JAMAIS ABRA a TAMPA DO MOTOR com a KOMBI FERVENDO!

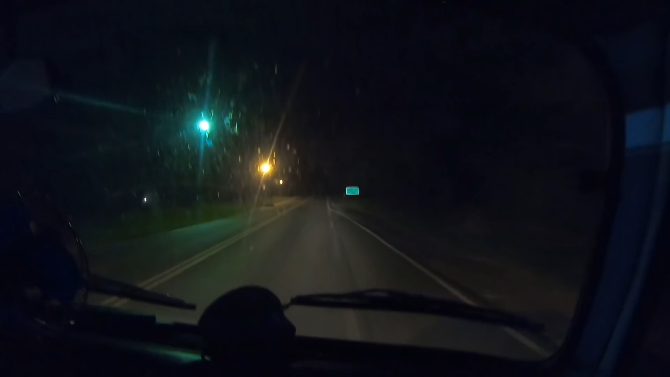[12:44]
Aí, tem essa dentro, hein? Aí. Santão do Tararé. 322 quilômetros até Curitiba. Ah, vai na estradinha aqui, bem, bastante buraquinhos, né? Bastante, é. Esse trechinho aqui. Agora a gente tá entrando no Paraná, né? Um trechinho ali atrás de São Paulo.
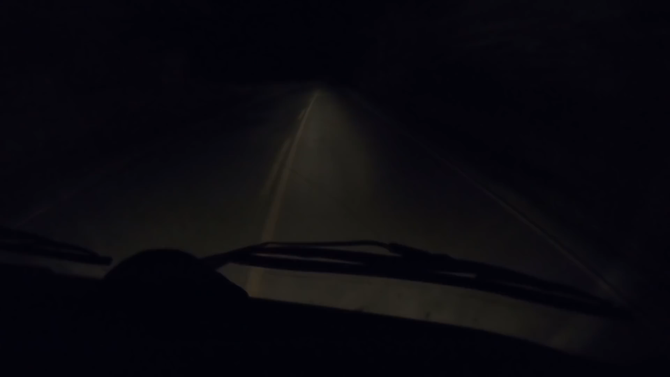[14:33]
É. Não tem, não tem... Ah, vou escolher um cantinho melhor. Não tem cantinho melhor. Tipo, parece que recaparam o asfalto. Várias vezes. Aham. Olha aqui esse trecho. Muito bom. Ah, tomara que melhore daqui a pouco. Ah, vai dar. Não deu, não aguentei, ó.